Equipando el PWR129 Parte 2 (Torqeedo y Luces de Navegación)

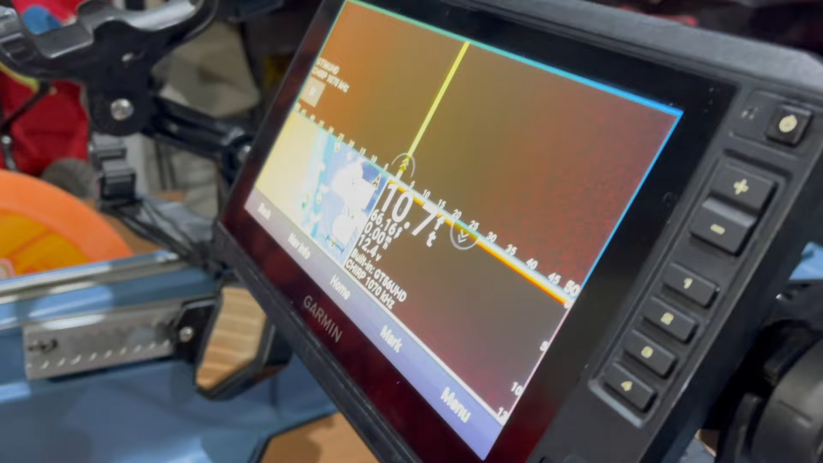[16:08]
Está funcionando. Y la batería para el puro sonar la traigo acá adentro.